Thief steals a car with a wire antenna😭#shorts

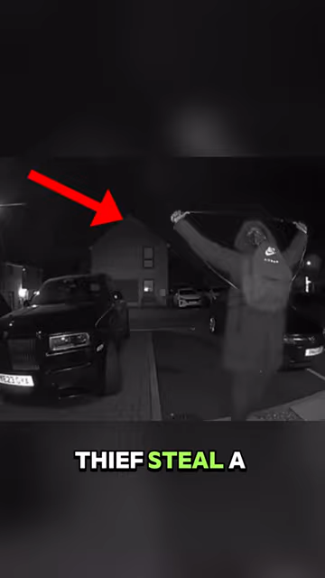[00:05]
we see this thief steal a $350,000 worth Rolls-Royce car using a wire antenna to unlock the car. That is all it took.